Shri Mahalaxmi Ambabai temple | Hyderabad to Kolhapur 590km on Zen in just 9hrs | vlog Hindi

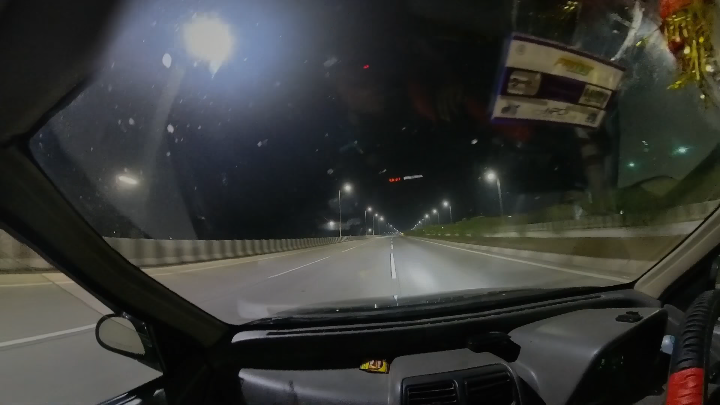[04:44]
यार बाहर कार से बाहर निकलते कितनी ठंड लग रही है यार।
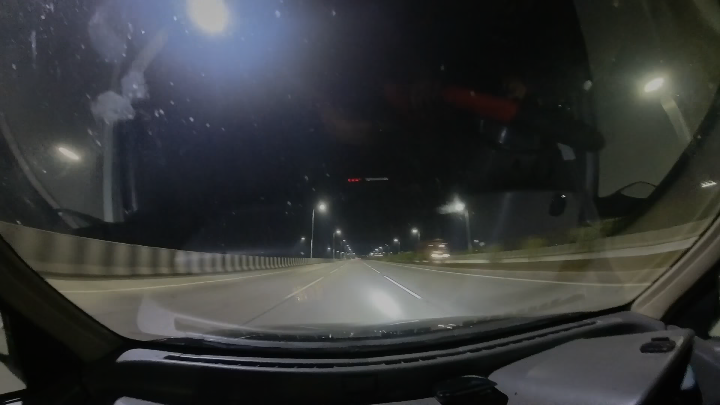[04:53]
देखिए एक रोड कितना खाली है यार, कार इतनी स्मूथ चल रही है, पता भी नहीं चल रहा है यार 100, 110, 120 कब जा रही है कार। So loud,